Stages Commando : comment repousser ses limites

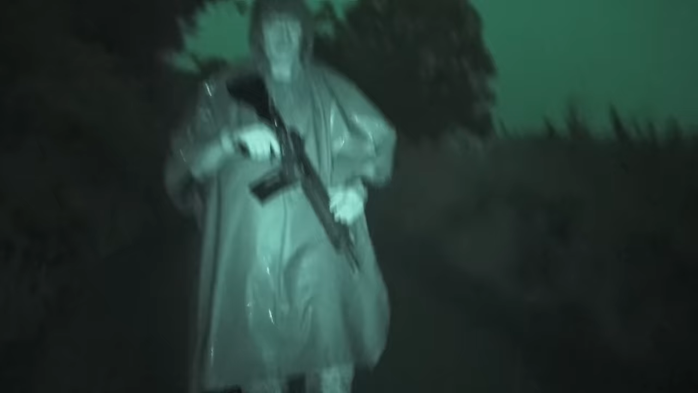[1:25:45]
On va finir par prendre la foudre. Hein. Laisse passer.
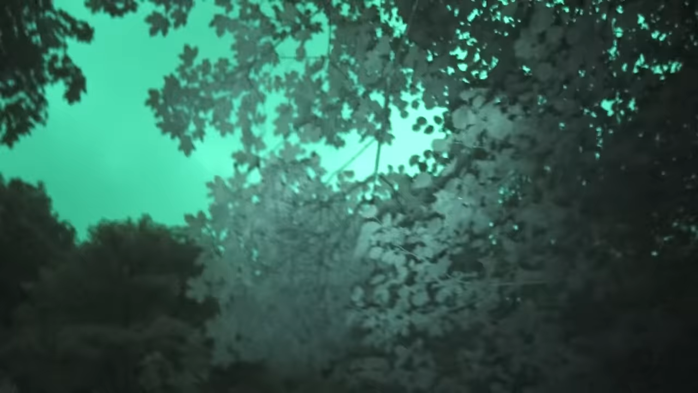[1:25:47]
Parce que là, la foudre, elle tombe un peu partout et j'ai pas envie de faire paratonnerre.
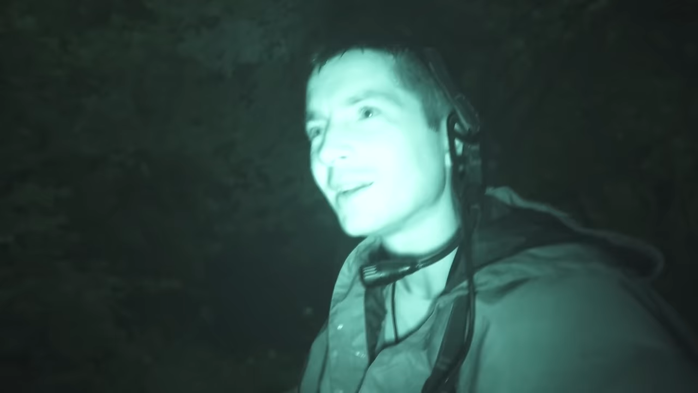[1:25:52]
Elle est trempée, on a les flingues en ferraille. C'est pas forcément les meilleures choses en montagne.
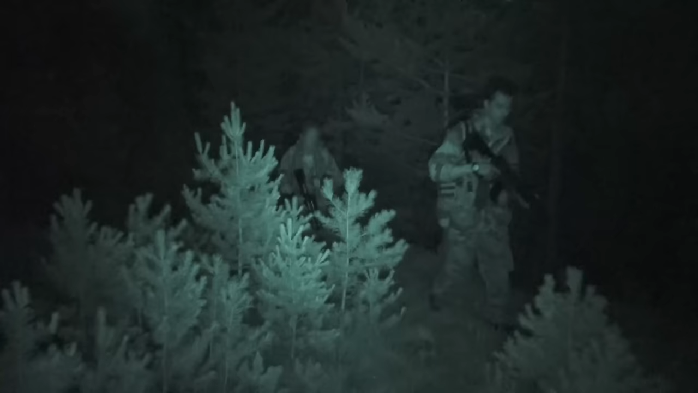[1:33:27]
Après plus de 2 heures de montée, la fin du calvaire est proche.
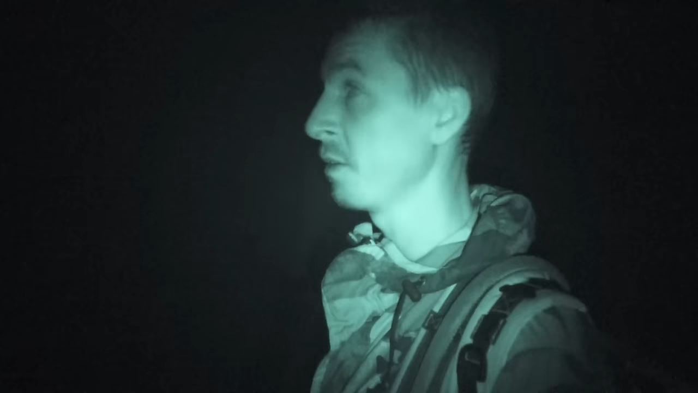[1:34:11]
Ils sont hors d'atteinte des chiens, mais il leur reste encore 30 minutes de marche avant de rejoindre le point de rendez-vous.
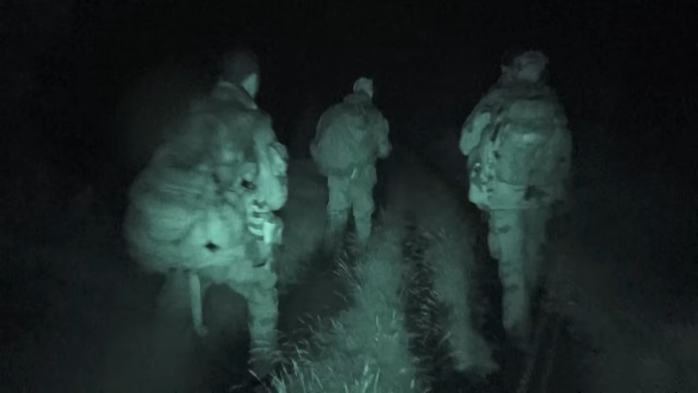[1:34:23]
Un autre groupe, parti plus tôt, est lui déjà arrivé, celui de Sébastien, le commando.